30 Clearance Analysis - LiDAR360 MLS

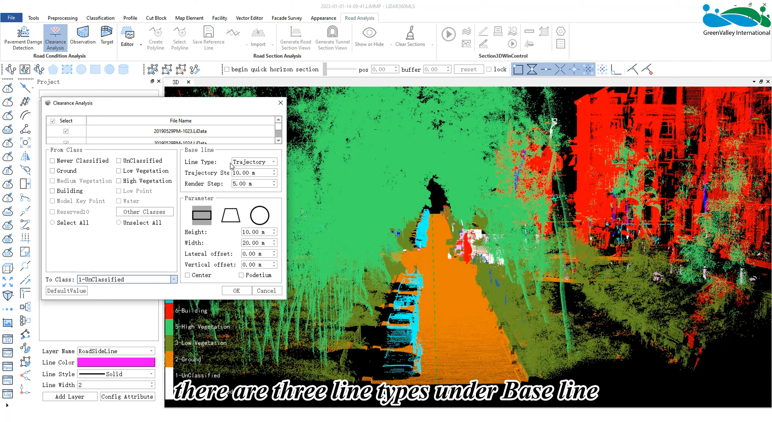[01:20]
The reference line can be the trajectory of the original data collection, a customized line, or a vector line. On the road analysis page, select the clearance analysis function. In the dialog box, there are three line types under baseline, trajectory, vector, and custom. Here, we can also set the size of the trajectory and render steps. The software provides a total of three different analysis modes, rectangle, trapezoid, and circle.
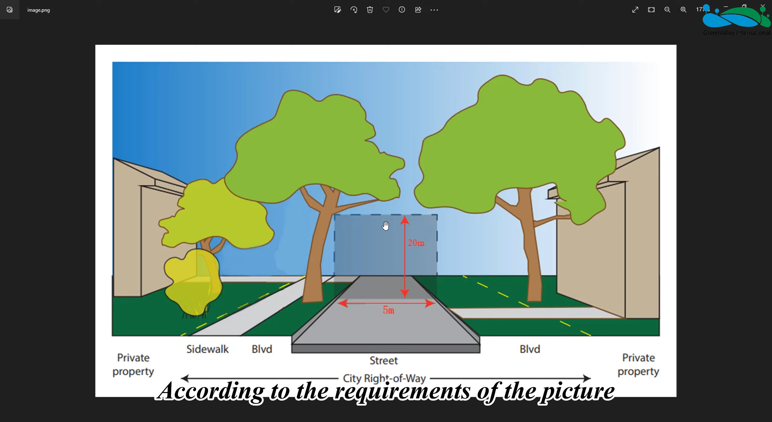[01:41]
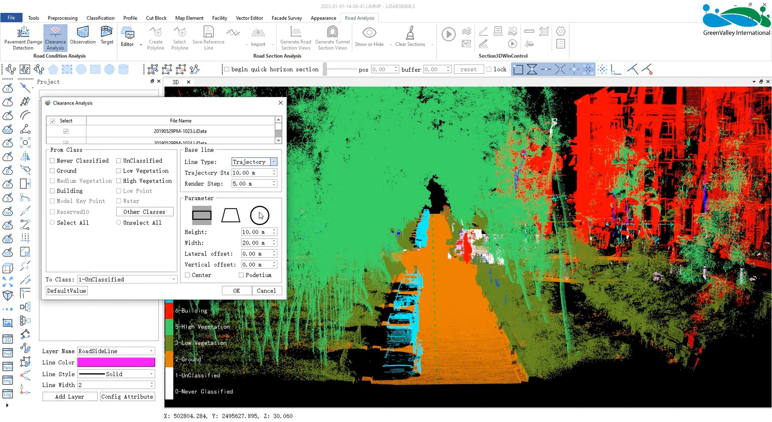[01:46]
According to the requirements of the picture, we will choose the rectangle mode for analysis. A lane center line has been extracted through the map element function,
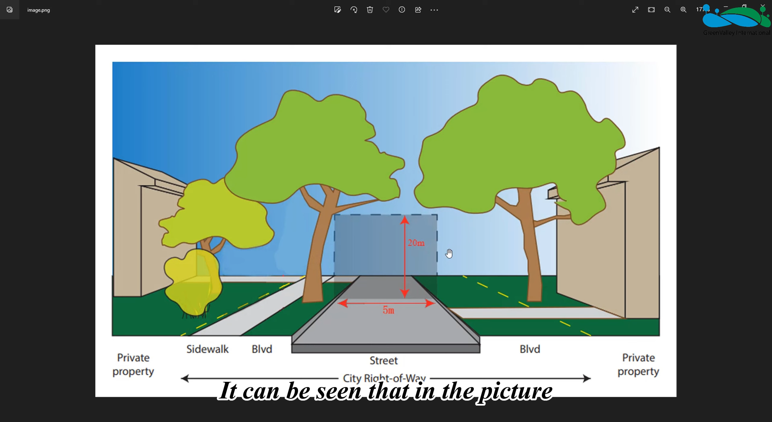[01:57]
and we will use this center line for subsequent analysis.
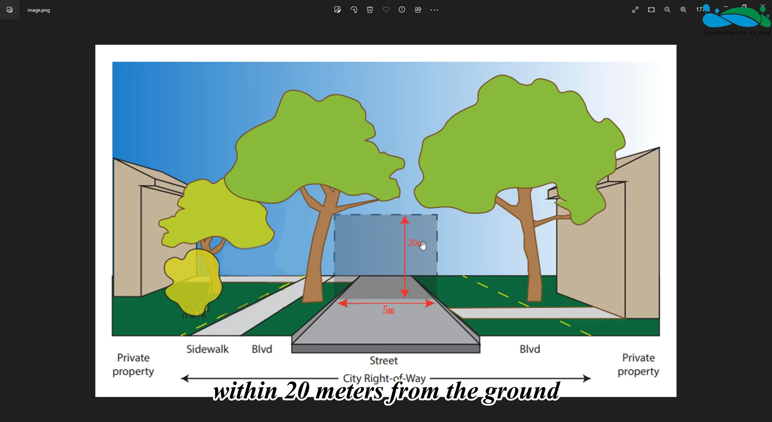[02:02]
It can be seen that in the picture, it is required that there should be no obstacles within
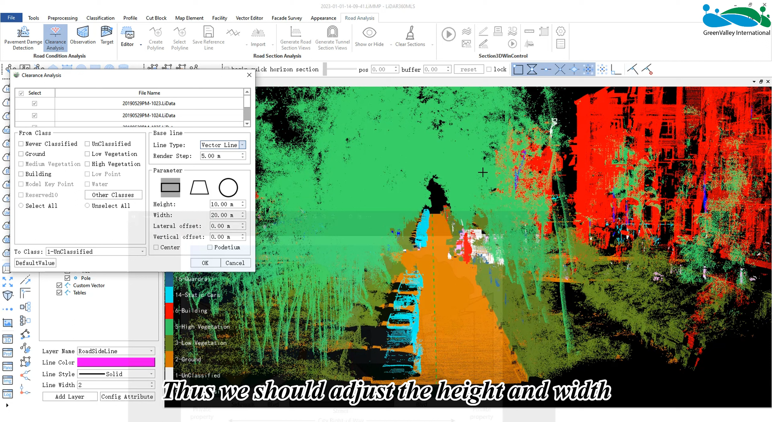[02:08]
20 meters from the ground and that the width of the road is 5 meters. Thus, we should adjust the height and width to 20 meters and 5 meters accordingly.
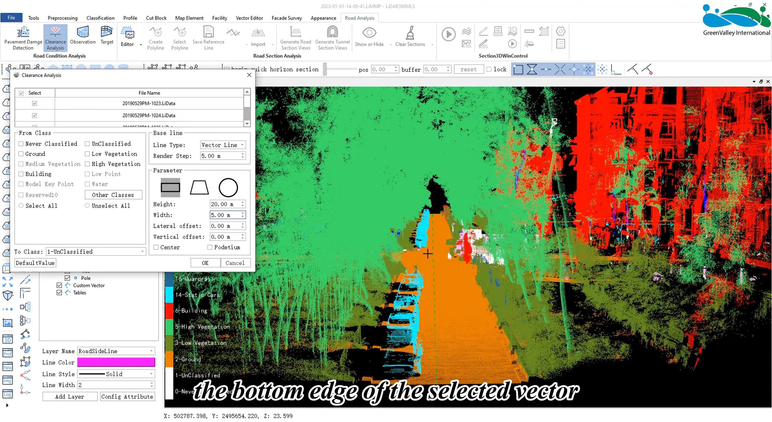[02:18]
By default in clearance analysis, the bottom edge of the selected vector is used as the center point, and click OK.
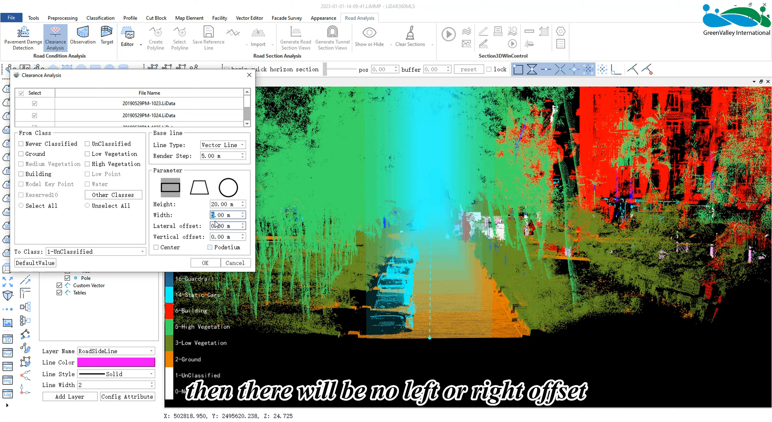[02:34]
If the range of 5 meters is set, and the vector line is in the middle of the road, then there will be no left or right offset.
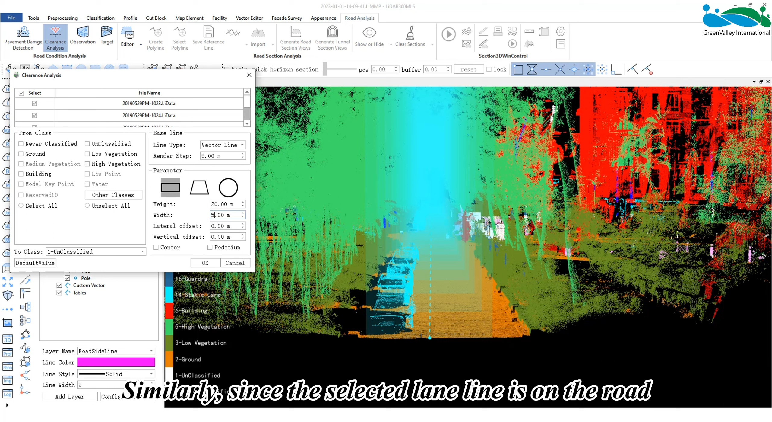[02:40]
Similarly, since the selected lane line is on the road, there will be no up or down offset.
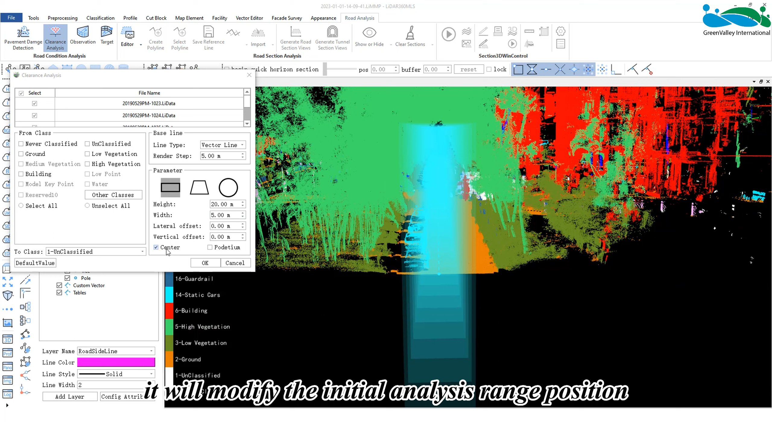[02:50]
If we check center mode, it will modify the initial analysis range position so that the reference line is in the center of the analysis range.
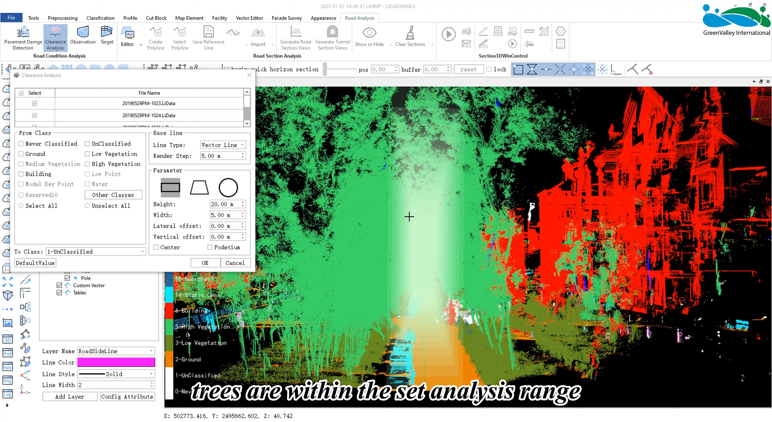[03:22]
We can see that for the current road, we need to analyze whether these tall trees are within the set analysis range.
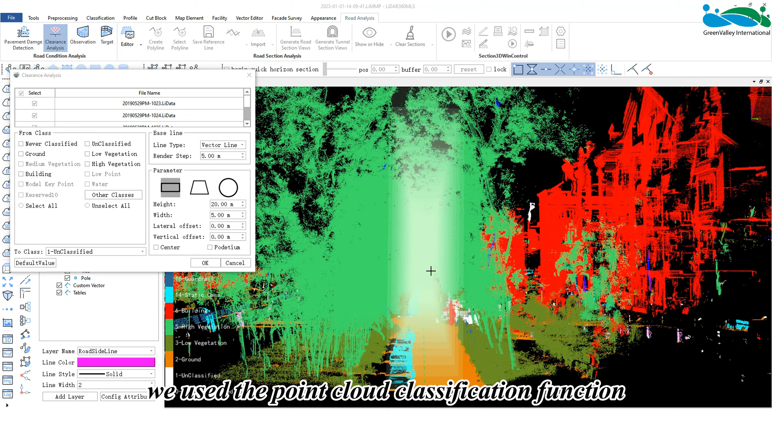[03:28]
Previously, we used the point cloud classification function
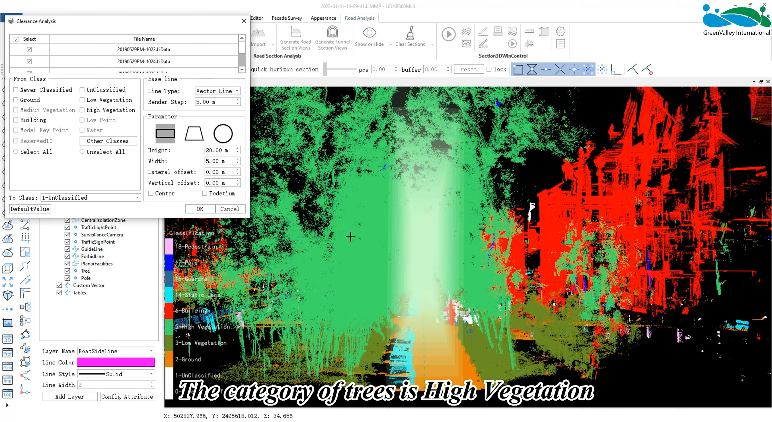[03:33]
to classify the data into several point clouds.
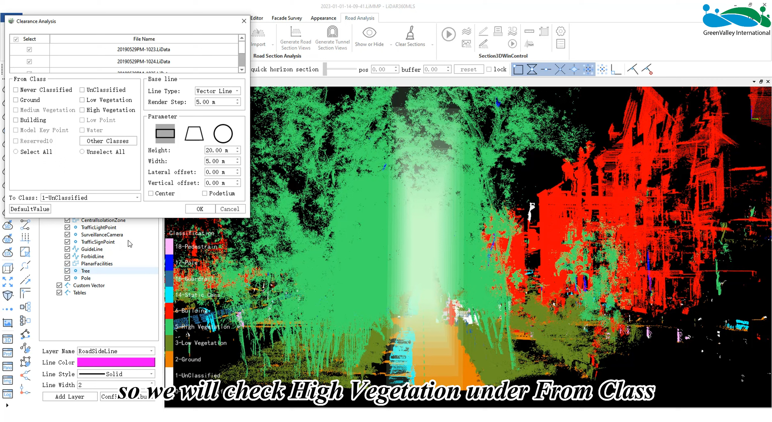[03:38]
The category of trees is high vegetation, so we will check high vegetation under From Class.
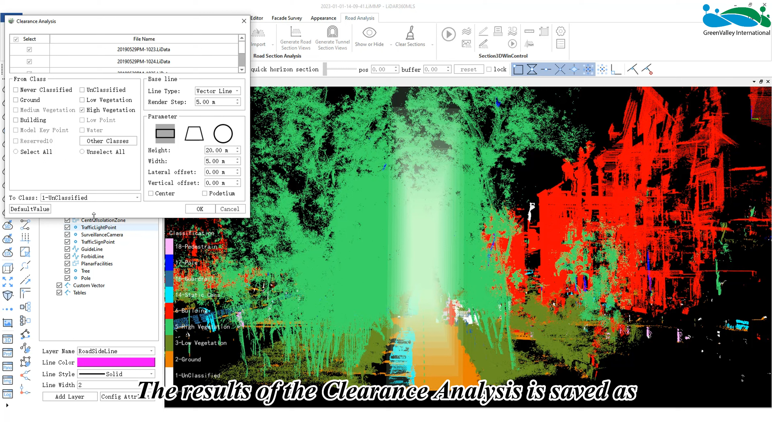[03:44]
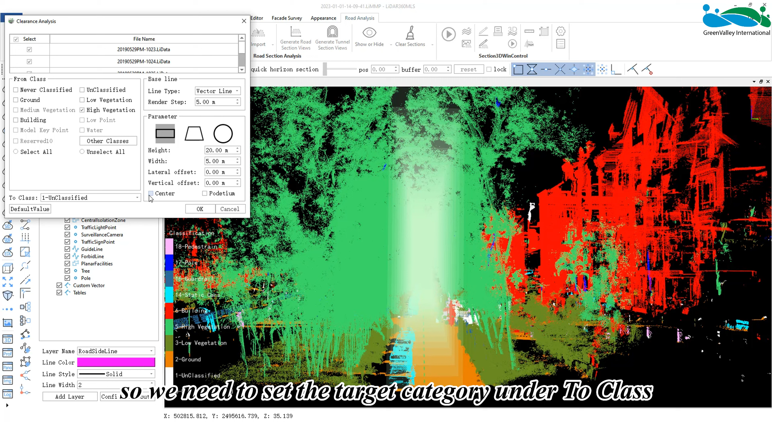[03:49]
The results of the clearance analysis is saved as category information, so we need to set the target category under To Class.
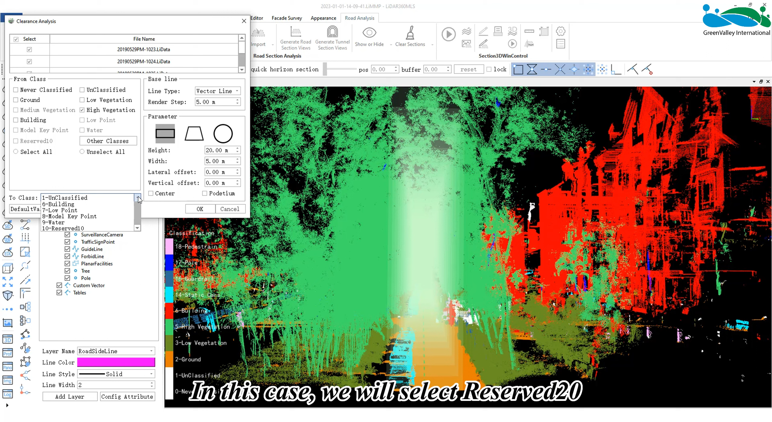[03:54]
In this case, we will select Reserved 20,
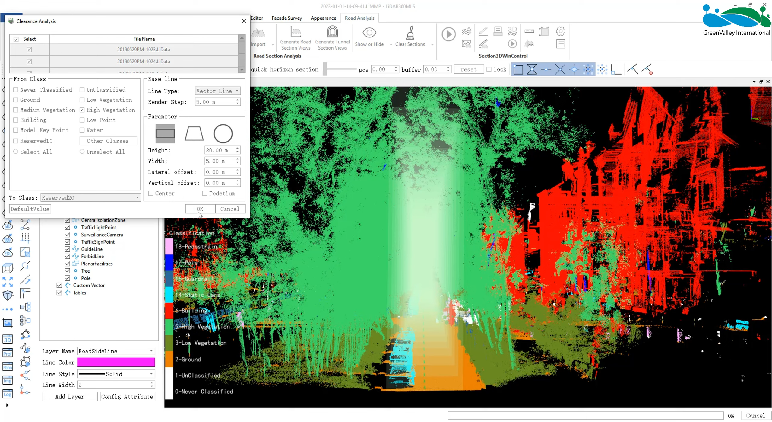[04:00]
and finally click OK.
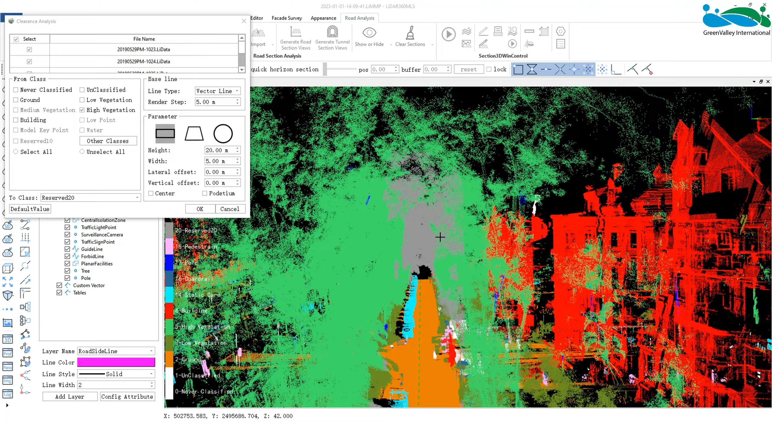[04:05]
After the analysis is completed,
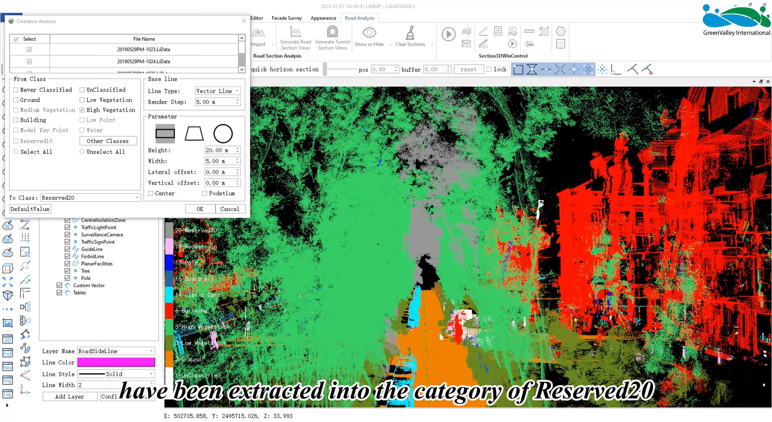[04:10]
we can see that the points within the range we just set have been extracted into the category of Reserved 20.
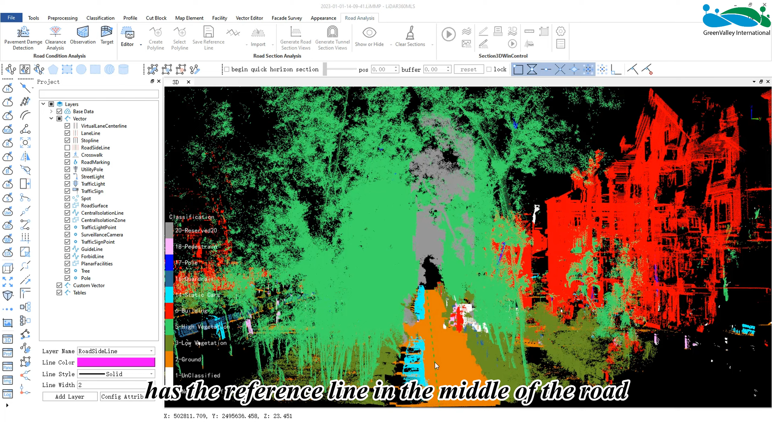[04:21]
The clearance analysis we just carried out has the reference line in the middle of the road.
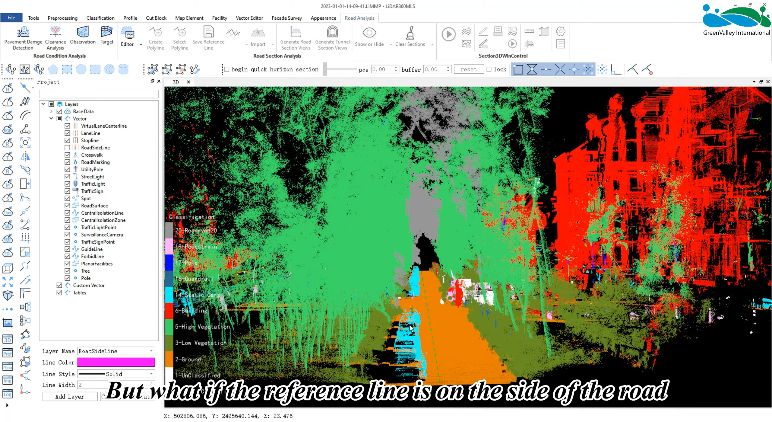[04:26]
But what if the reference line is on the side of the road?
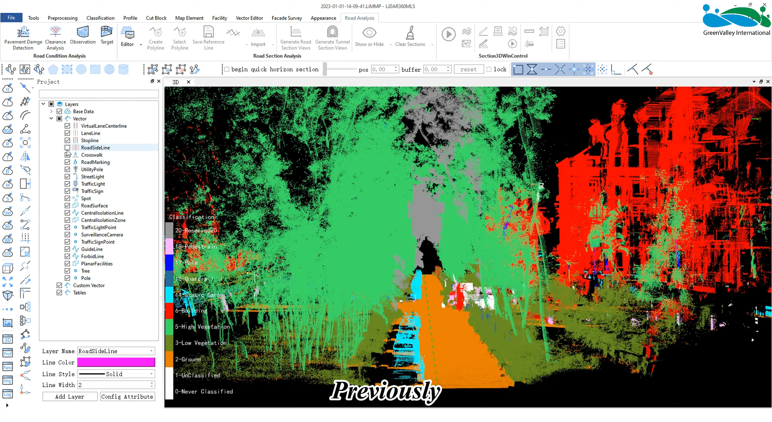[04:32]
Then how do we set the range required in the picture?
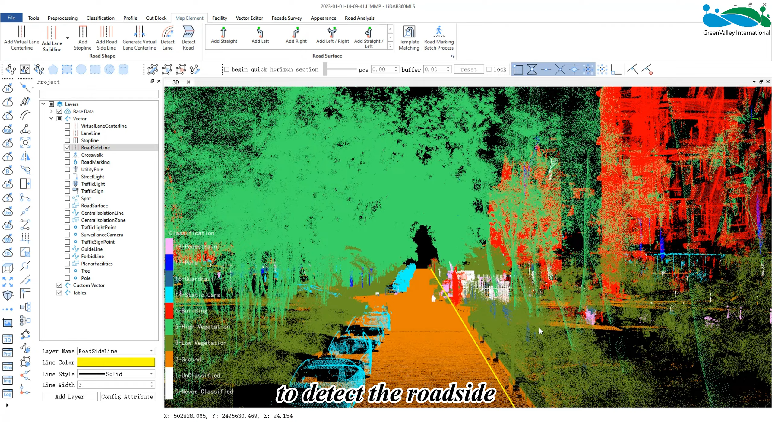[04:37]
Previously, we used the roadside detection function in MapElement to detect the roadside on the far right side of this data.
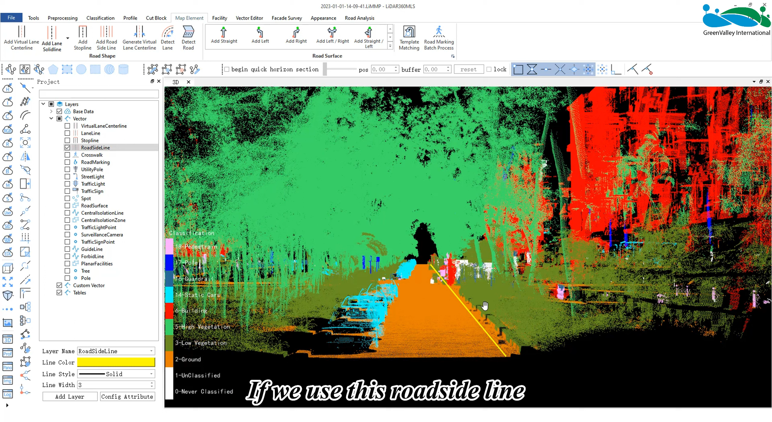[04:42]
If we use this roadside line as the reference line during clearance analysis,
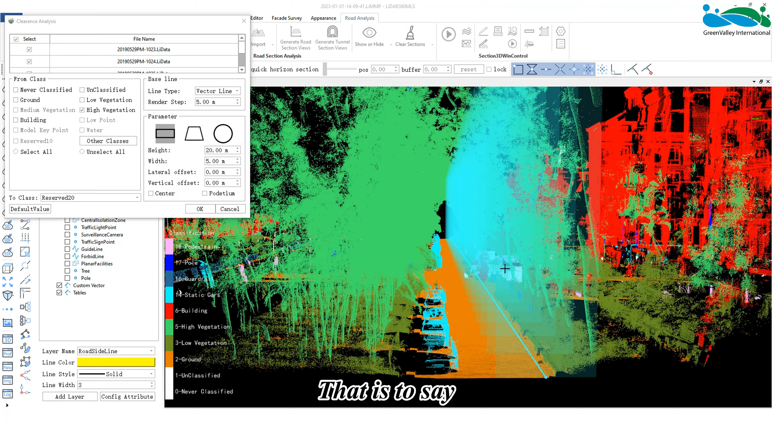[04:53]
the roadside line must be selected along with the requirements of the picture. That is to say, the height and width is still 20 and 5 meters respectively. Now, the location of the center point is at the bottom corner side of the road. However, according to the picture, the current clearance area should be in the middle of the road. So, the clearance area should be offset to the left side of the screen,
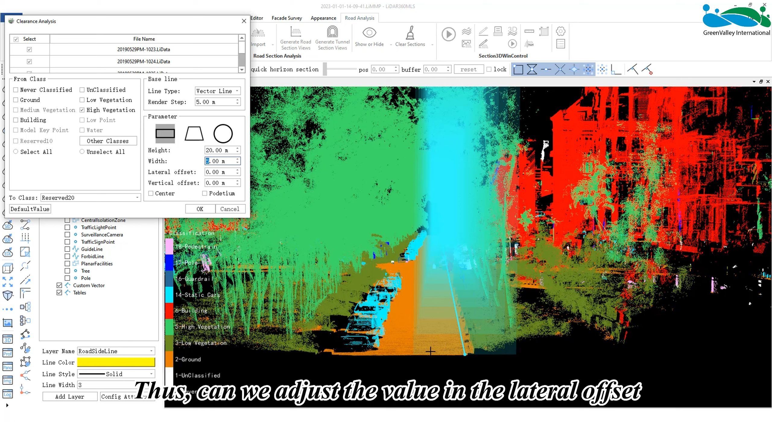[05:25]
and the vector line should be offset to the point in the lower right corner of the clearance analysis range.
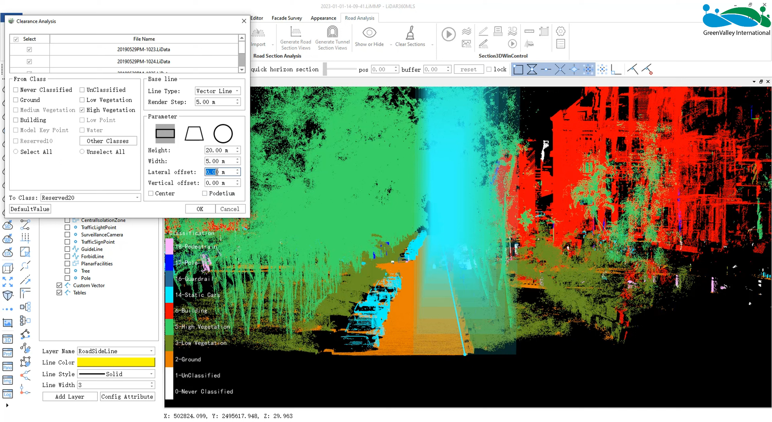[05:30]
Thus, we can adjust the value in the lateral offset to correct this. The amount of offset is exactly half of the width, and so we should set it to 2.5 meters.
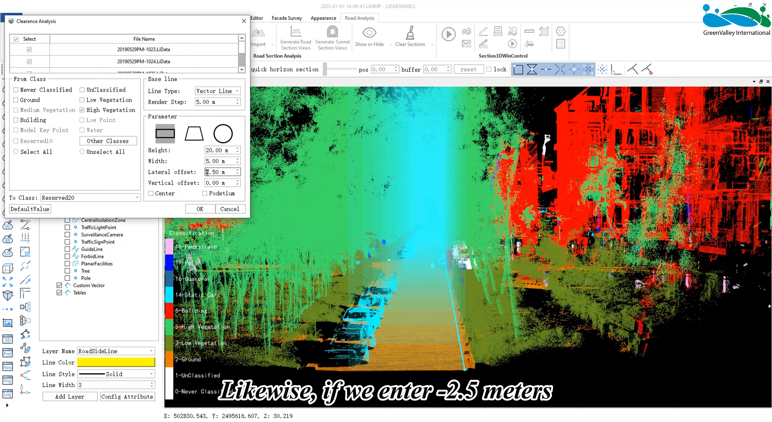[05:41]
Likewise,